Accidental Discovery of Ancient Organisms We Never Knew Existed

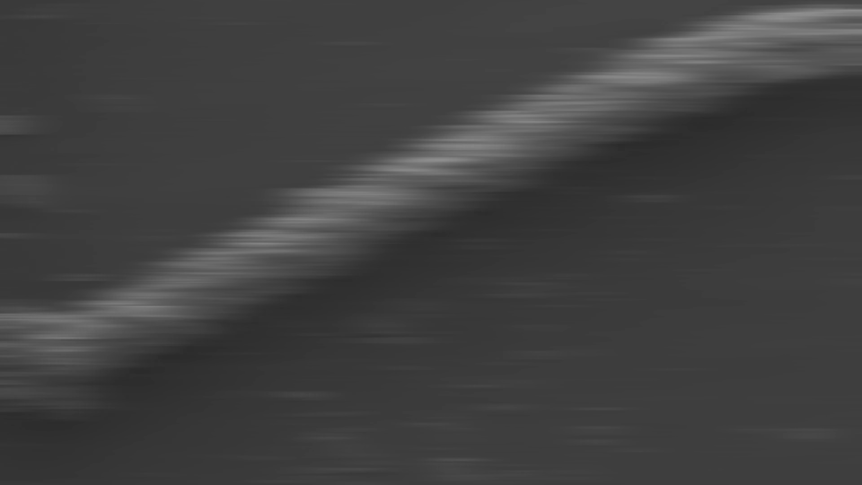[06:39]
Shapes resembling something they've never seen before and actually resembling what we might describe as some kind of primitive life.